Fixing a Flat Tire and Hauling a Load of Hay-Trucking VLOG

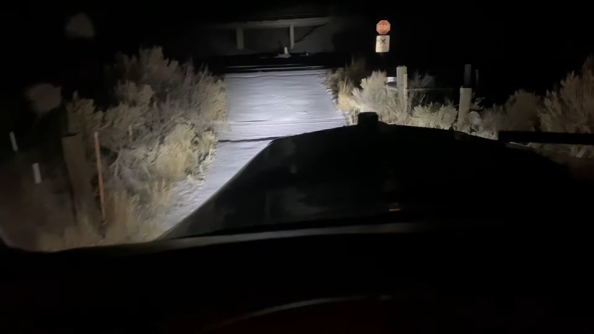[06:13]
You go over this bridge and you go right across the railroad tracks here. I don't think there's any trains coming.